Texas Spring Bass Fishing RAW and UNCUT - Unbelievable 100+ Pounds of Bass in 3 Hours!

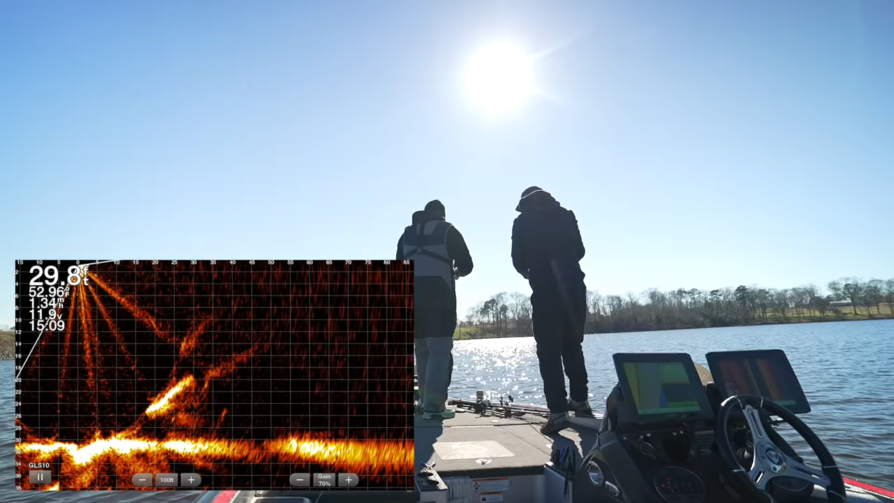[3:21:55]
Go down. Freaking hauling ass sideways. Oh, he sees me. It's a big one. You bet.